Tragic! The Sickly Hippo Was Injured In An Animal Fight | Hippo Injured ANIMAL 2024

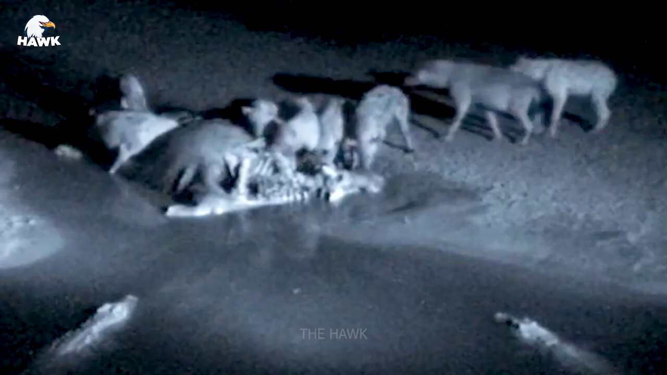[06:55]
However, the other adult hippos seem to be trying to chase the hyenas away,
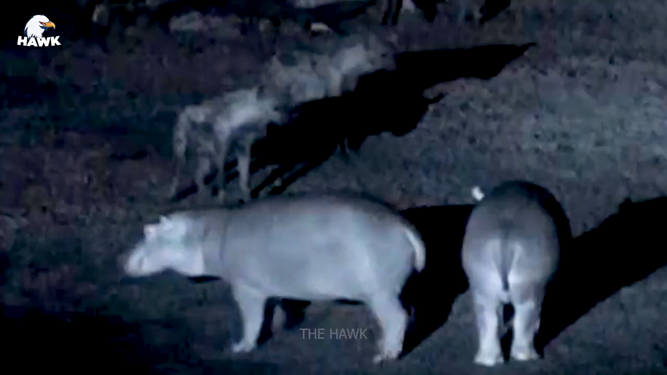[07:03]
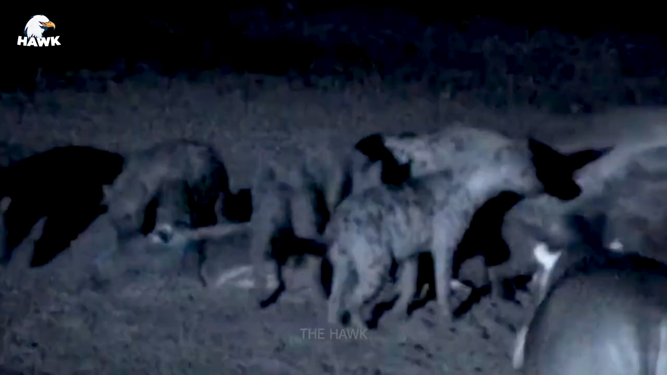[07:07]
threatening each other.
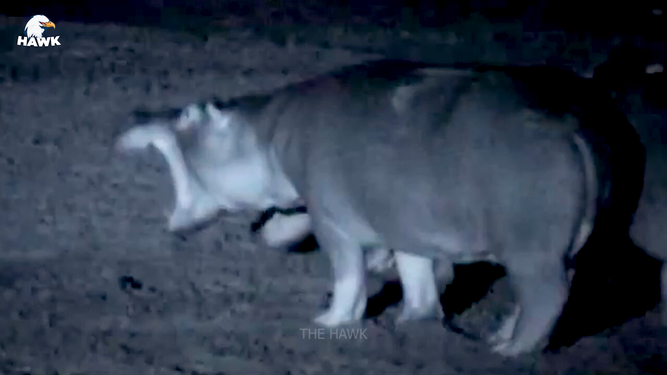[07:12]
After several hours of confrontation, the hippos gave in and were pushed back into the water.